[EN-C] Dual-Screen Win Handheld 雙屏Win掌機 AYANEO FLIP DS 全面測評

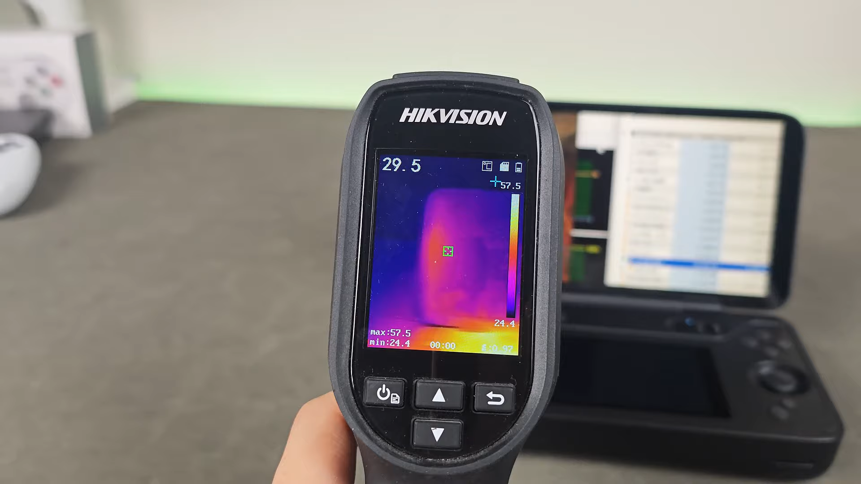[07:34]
乎不会发热C面右侧温控不错
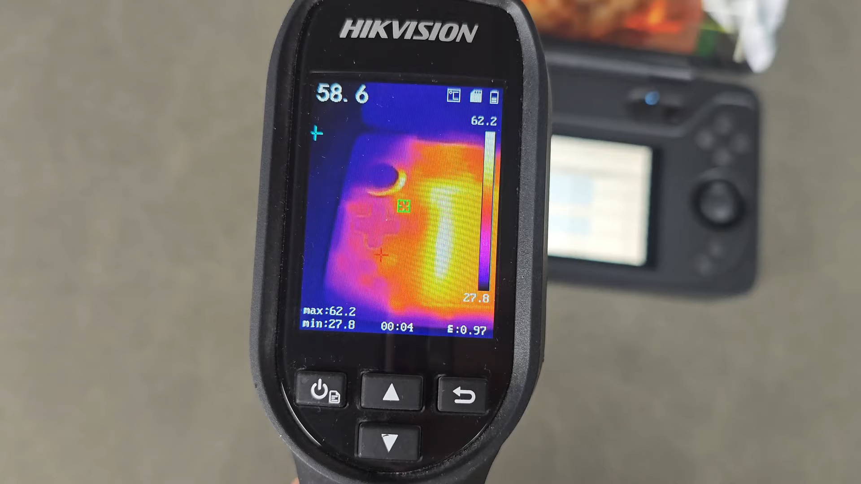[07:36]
但是左侧会有发热情况在持握时大拇指可以避开
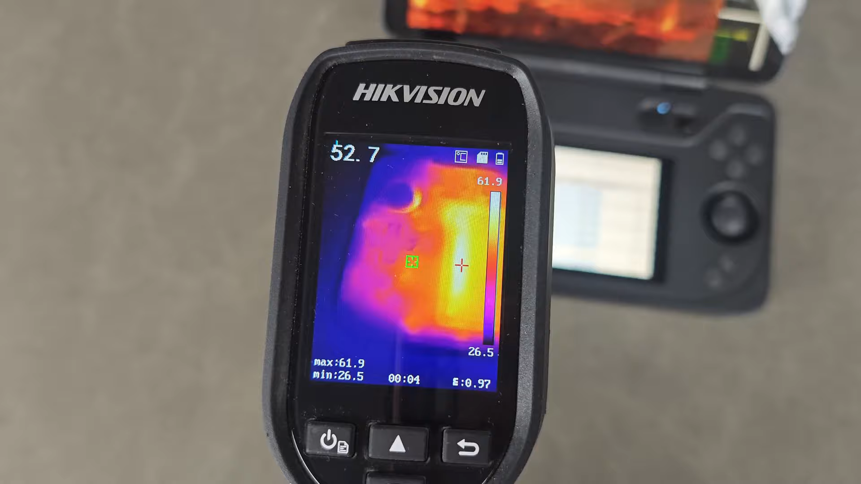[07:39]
发热位置28W是可以手持UR的整个C面最热的位置集中在副屏左侧会
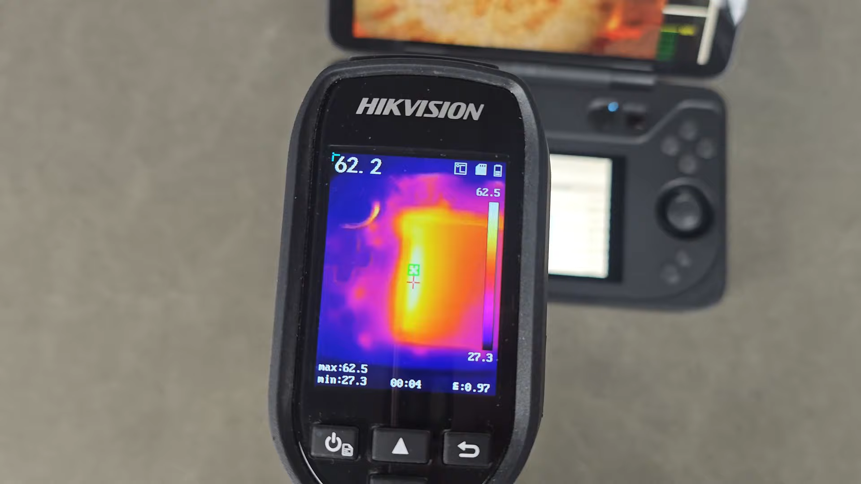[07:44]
突破60摄氏度说实话会有些烫手低面握把区域基本不会发热但是手指是可以
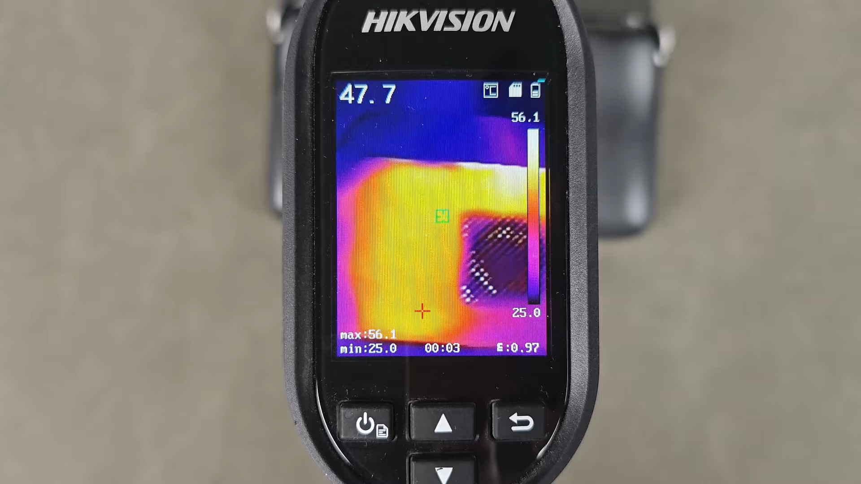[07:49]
碰到中间区域的会超过40摄氏度有些温热